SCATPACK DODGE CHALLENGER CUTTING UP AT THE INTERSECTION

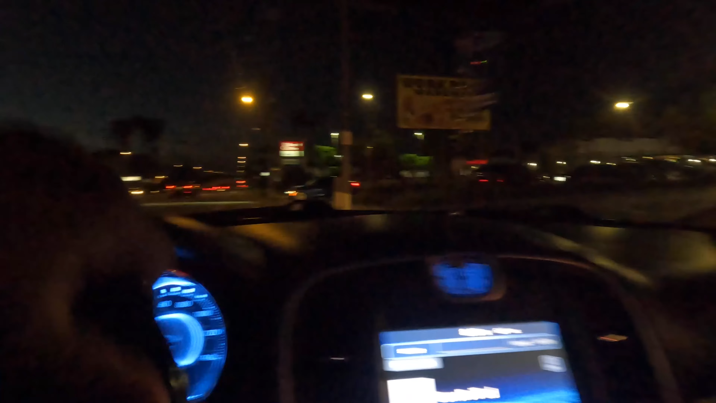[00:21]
This is Chick-fil-A, right? This is Jack in the Box. Oh, fuck. Chick-fil-A's on the other side.
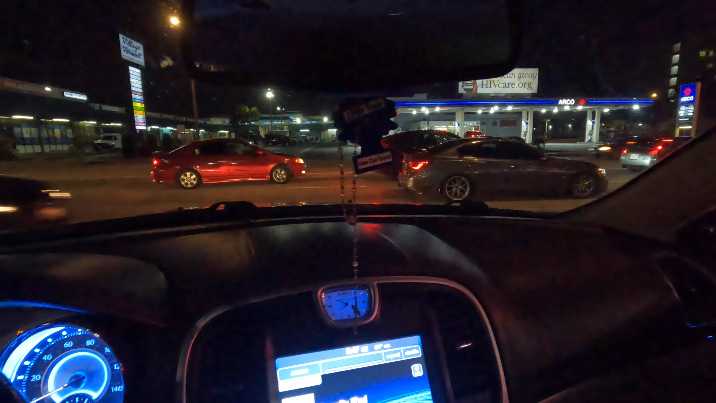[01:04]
New message from Java Dage. Thank you.
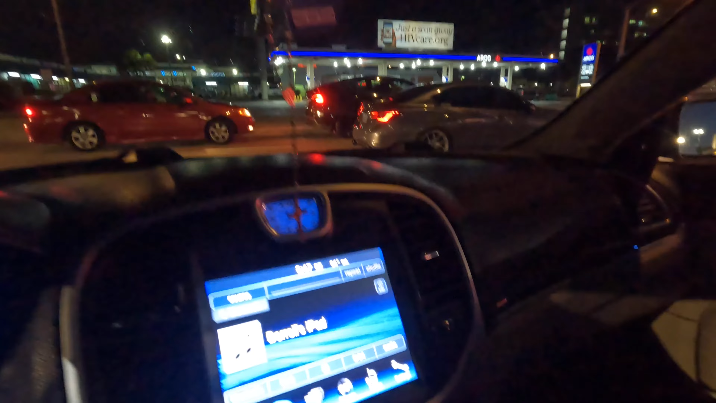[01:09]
I think they about to have a meet over here.
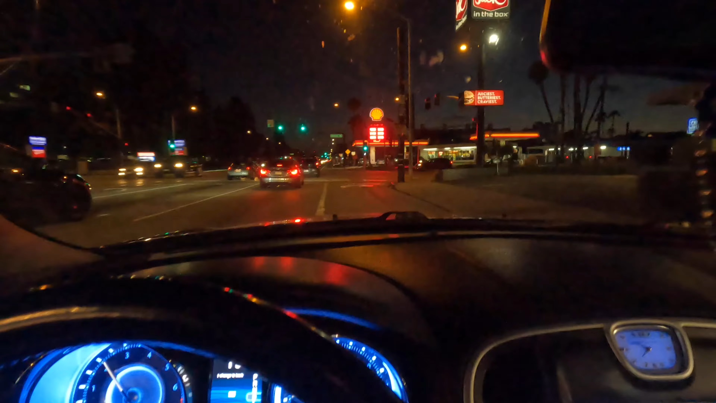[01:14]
Oh yeah, look at all those cars. Yep, there's a car meet around here. Well, I'm gonna find out tonight.
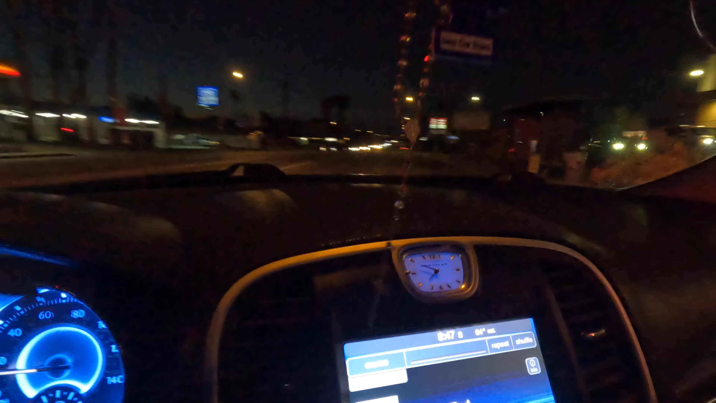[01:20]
Okay, so I go on the other side? Yes, why he a wedding. Oh, God. Does it look like I get Chick-fil-A? There's a Chick-fil-A fucking drive-thru. God damn. Or you can go in the front and ask for it. That shit stay packed. Turn right. They got a window I can walk up to? Yeah, you can go inside, like, right there. Shit, never mind. Okay, well.
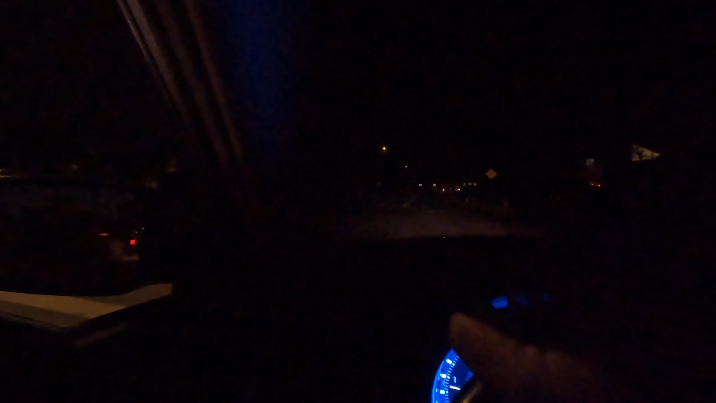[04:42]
Especially if you want to raise your kids or whatever. Yeah, look at this shit. Is that the water right there? Yep, that's the water, huh? Yeah, the water's in their backyard, I keep telling you. Right there. Look at that, that's the water right here. It's their backyard. Oh, yeah. Look at this, their backyard. These niggas be having cojuntos on the fucking yachts and shit right here. Nigga turning up. I know, look at that. Look at that. Look at that, y'all. The fucking water is their backyard.
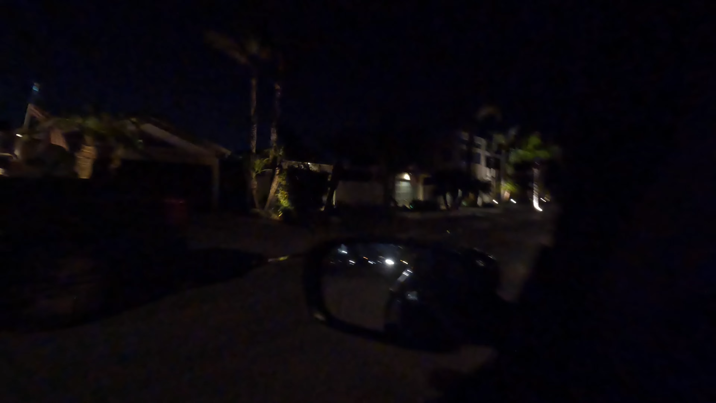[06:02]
Look at this one right here. That's a nice one. Hell yeah. Just a little something, something real quick, you guys.
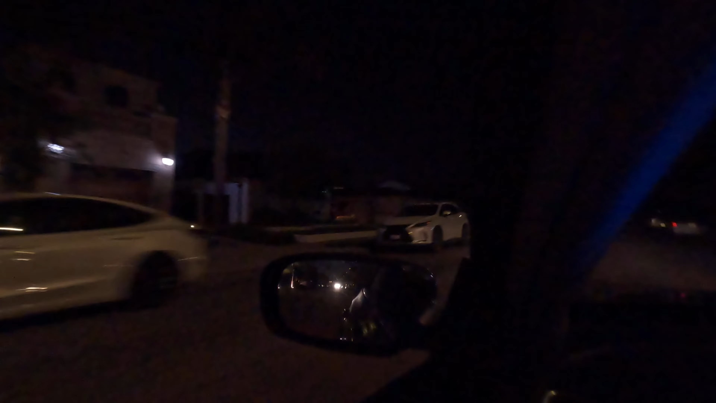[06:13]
Checking out the houses and shit. Is it dead? No. I've been all through here. Hell, I know the whole roads, all that shit. Big ass mansions, I keep telling you. Big ass mansions.
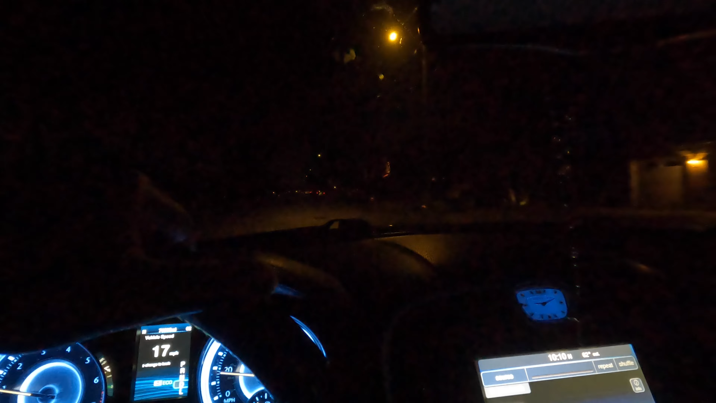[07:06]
For real. Look at that. Look at that one.
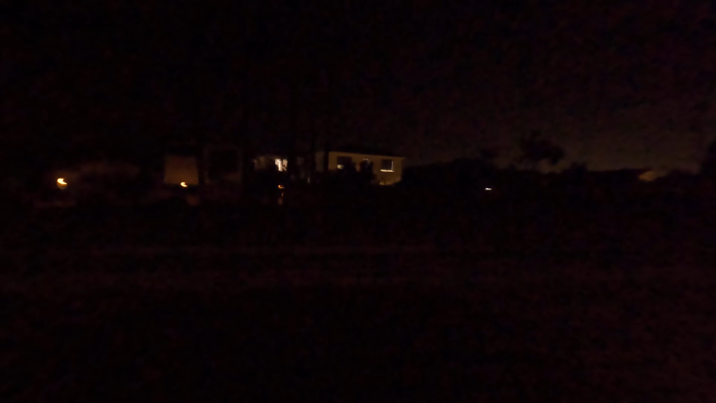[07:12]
That one got a big ass yard right here. Look at that. God damn. That's why I'm glad I got a GoPro. Hella low key.
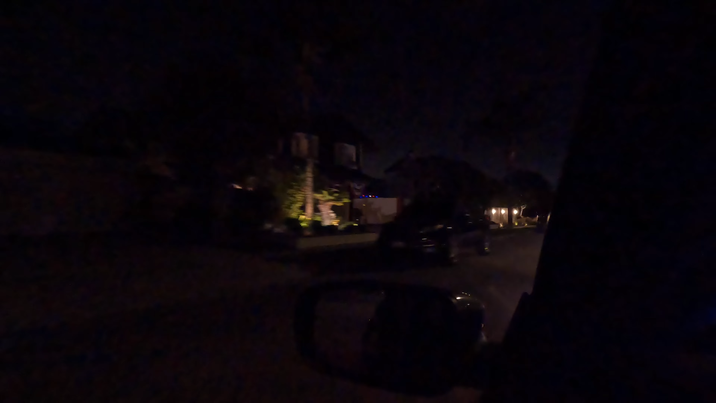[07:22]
Look at that house. Look at this big ass one. Big ass house, y'all. Now you gotta figure out how to head. You gotta figure out how the hell to get the hell out of here. Now the reason why I'm driving fast, you guys, because I don't want to be creeping and trying to basically like spooking people to call the cops, like it's just, you know what I'm saying, on, you know what I mean.